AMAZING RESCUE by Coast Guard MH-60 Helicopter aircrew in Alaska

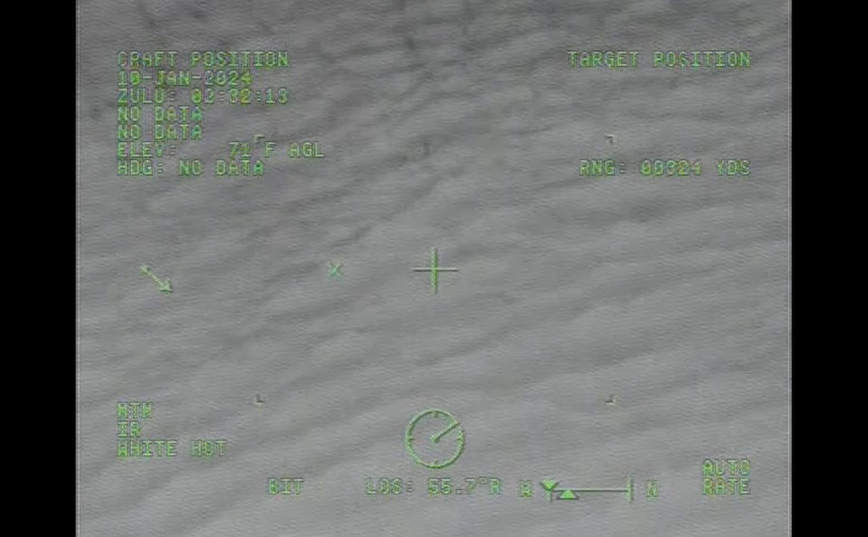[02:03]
Zorn survivor at the cabin door. Roger. A couple swells coming in.
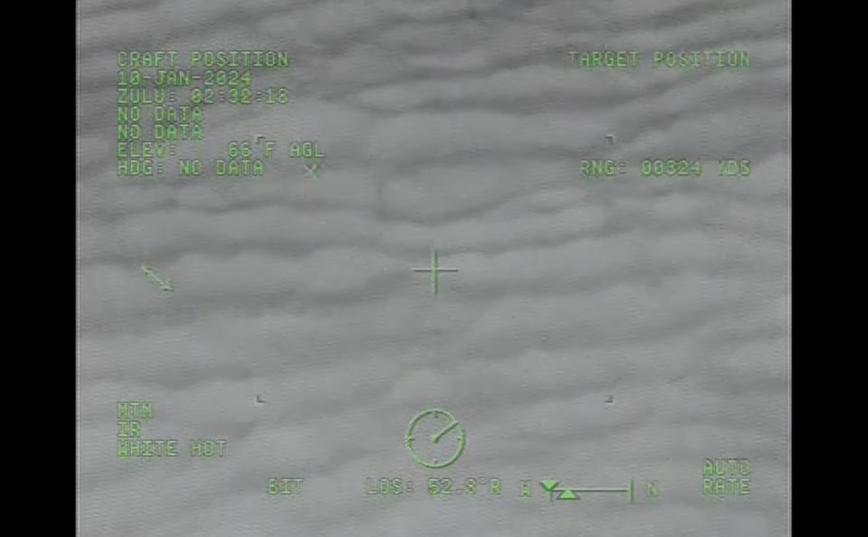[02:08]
But you're fine at this altitude. You still got eyes on the boat? I got eyes on the boat. One o'clock.
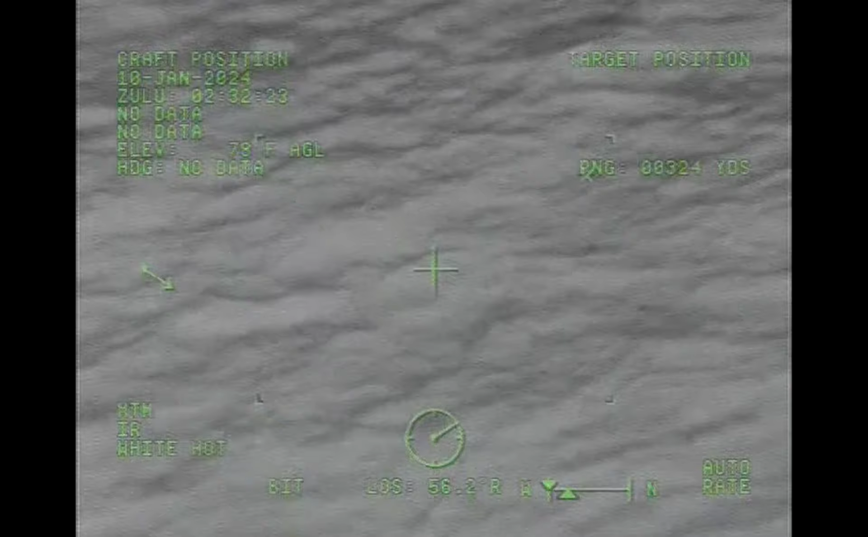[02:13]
I lost upon the clear. I was looking out the left here.
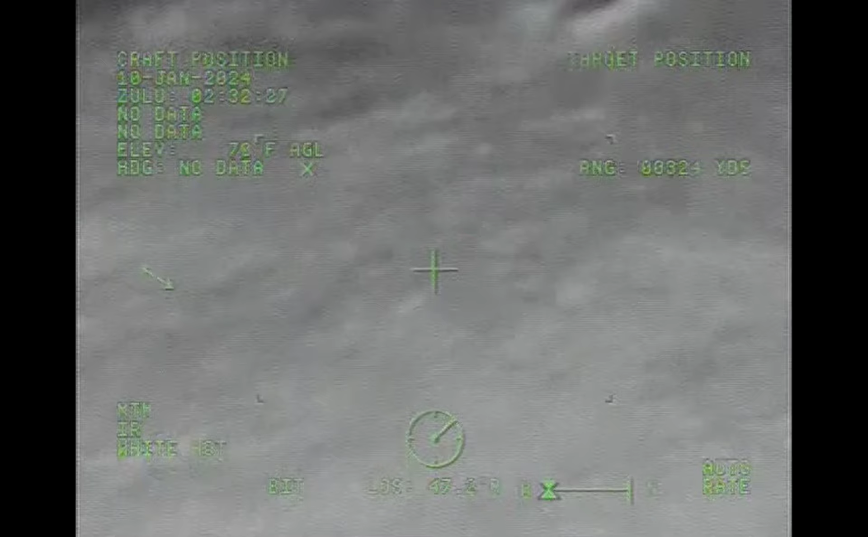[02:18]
Bringing swimmer survivor in. First survivor is inside the cabin.